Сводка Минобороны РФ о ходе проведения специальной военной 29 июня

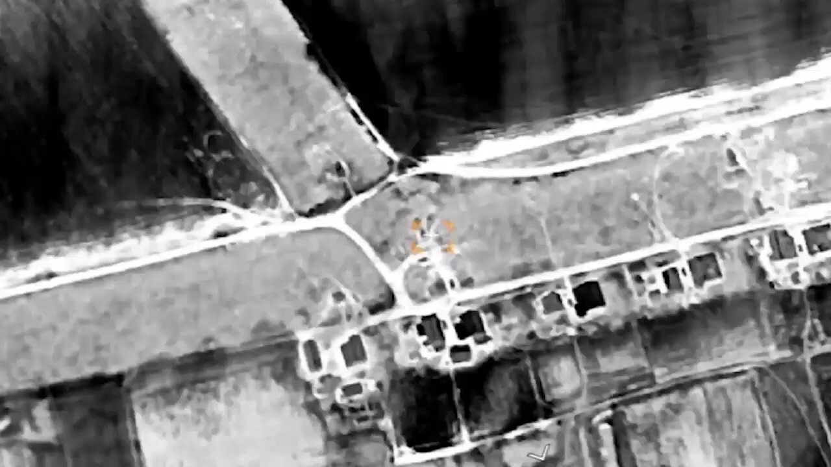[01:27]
База ремонта техники вооруженной силы Украины в районе Лисичанска,
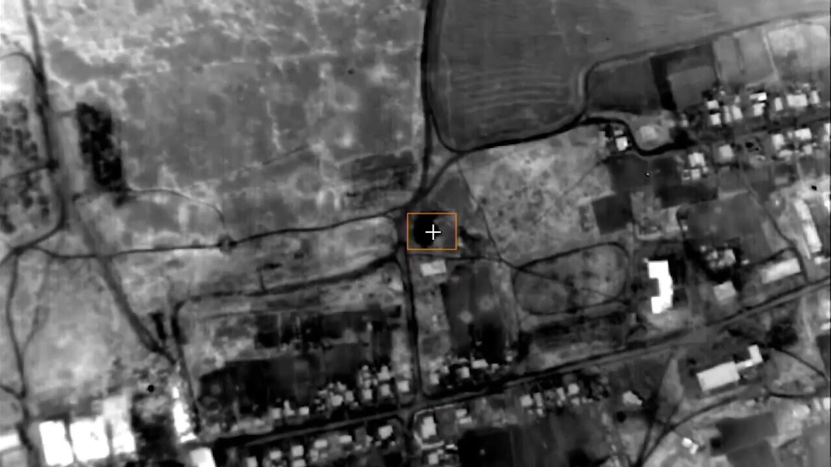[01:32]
8 складов боеприпасов и вооружения в районах Шевченково Херсонской области,
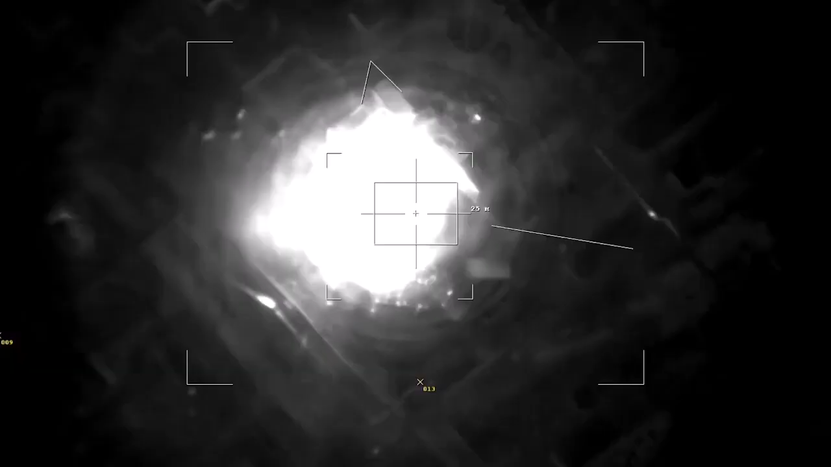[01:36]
Спорное Донецкой Народной Республики,
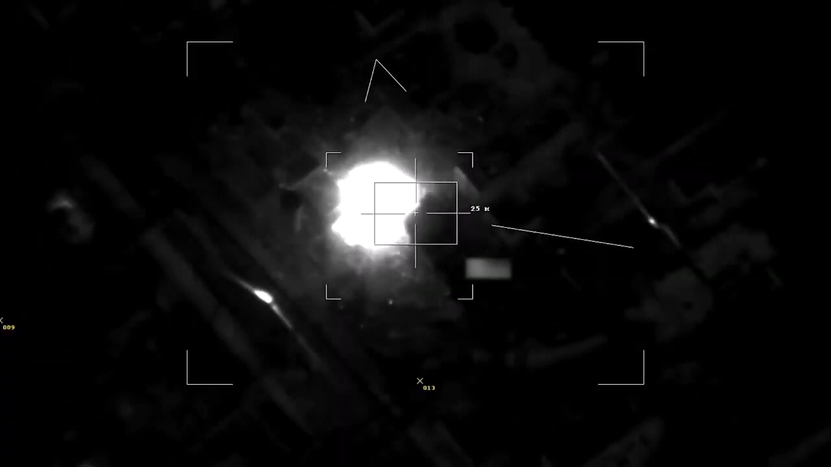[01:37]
Николаев и Очаково Николаевской области, а также база горючего в районе Кульбакина Николаевской области.
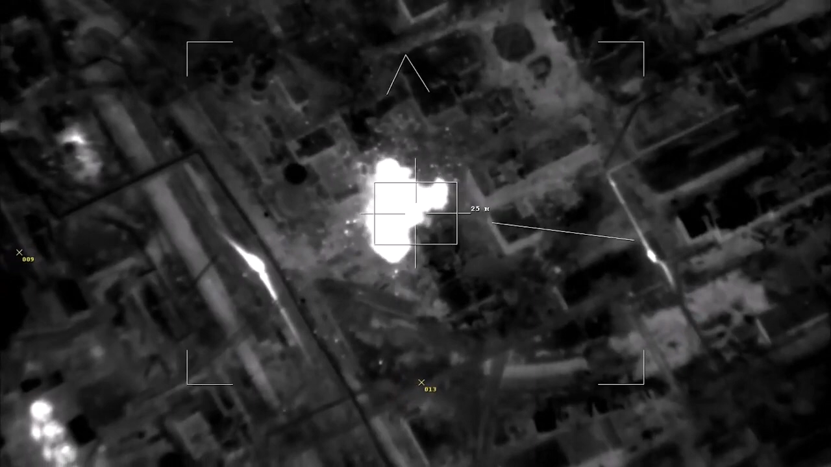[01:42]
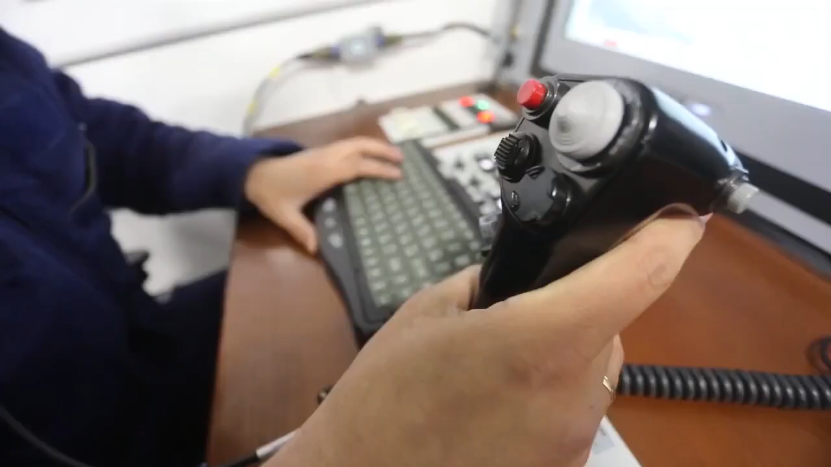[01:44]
В рамках контрабатарейной борьбы высокоточным оружием ВКС России
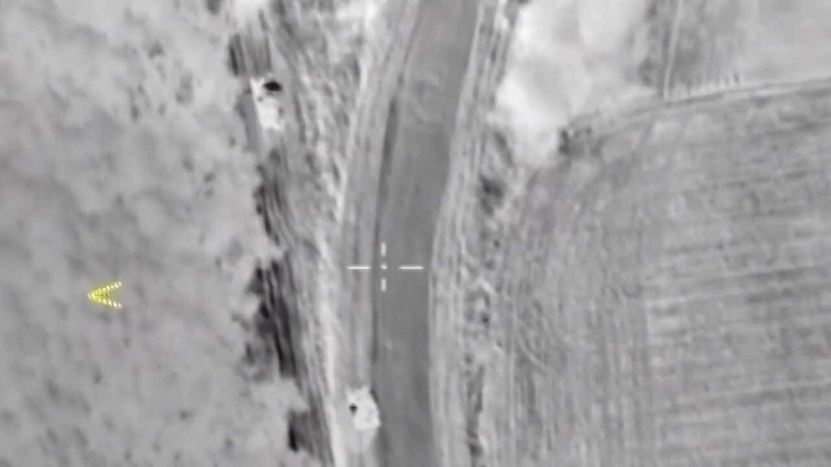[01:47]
поражено два украинских взвода реактивных систем залпового огня «Град» в районах Калинов,